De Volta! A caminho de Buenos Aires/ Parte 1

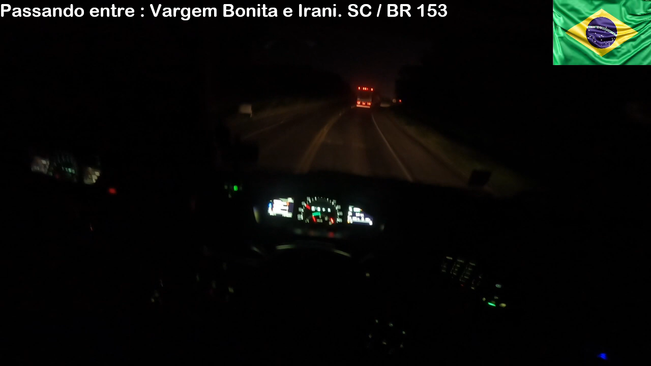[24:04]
Se eu tivesse que passar na matriz lá em Chapecó, eu teria que acessar a direita aqui, meus amigos, tá? Eu teria que acessar aqui, ó. Ó. Certo? Aqui é a BR-282, ó. Tô cruzando com a BR-282. E aqui é o chamado, aqui é o conhecido trevo de Irani. Tá bom, meus amigos?